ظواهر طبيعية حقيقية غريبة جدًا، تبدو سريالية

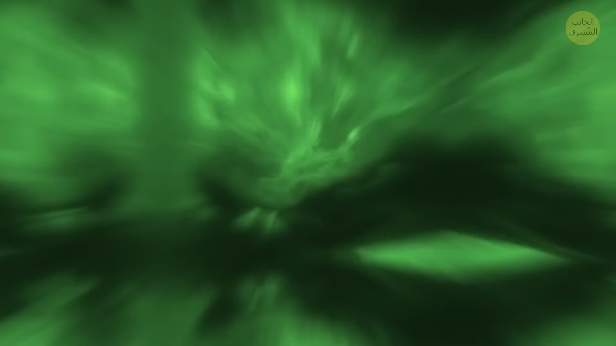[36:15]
هذه الظاهرة هل كانت إشارة سيئة أم أنها مجرد ظاهرة جوية طبيعية حسناً بصراحة لا